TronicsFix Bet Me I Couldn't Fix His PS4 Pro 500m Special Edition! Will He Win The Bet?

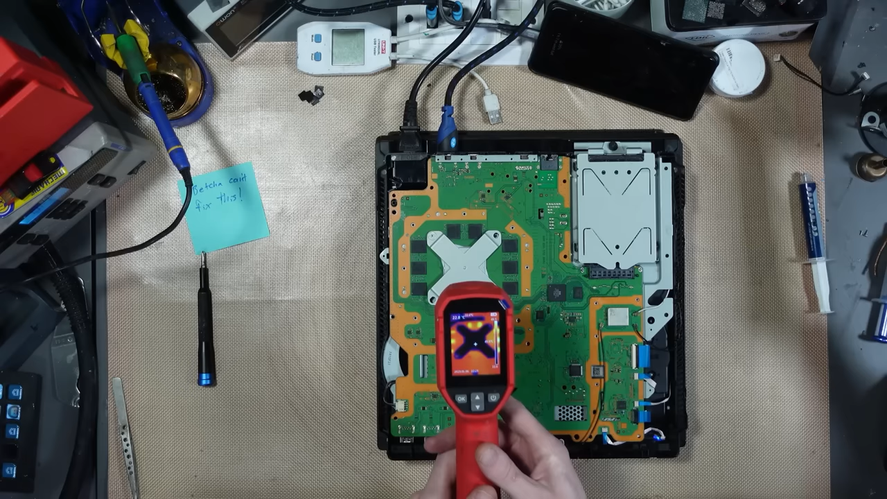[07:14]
okay we've got the ram here the ram appears to be turning on what's the temperature of my ram we're on around about 50 50 degrees celsius on the ram doesn't appear to be one ram chip getting hotter than any of the others
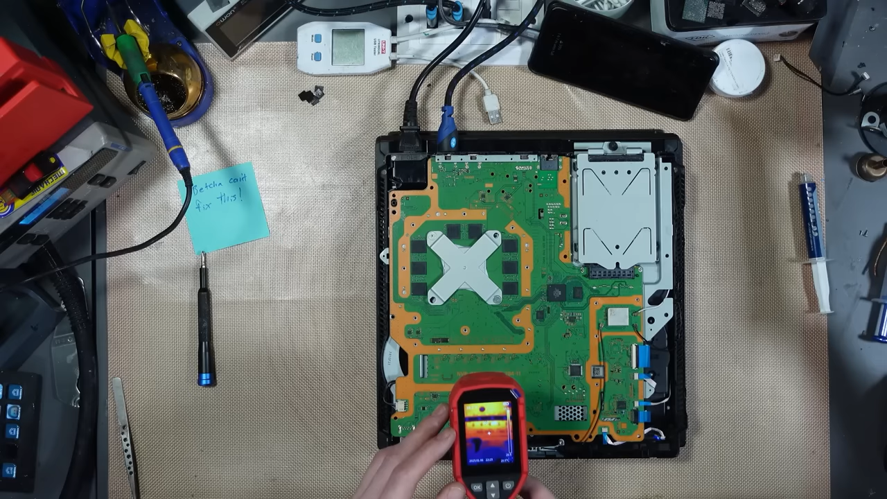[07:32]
uh okay we've got a bit of a heat spot here it looks like we've got some high current draw around here sorry here rather so right here this area here is there's a bunch of mosfets on the other side of the board so this is an nvg board but it's essentially
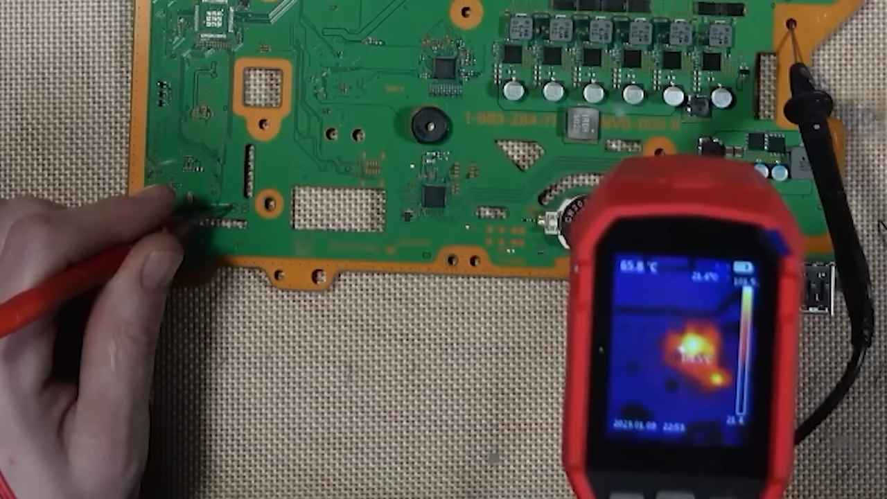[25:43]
yeah i'm one of those mosfets it was getting hot in that area let's just double check that with isopropyl alcohol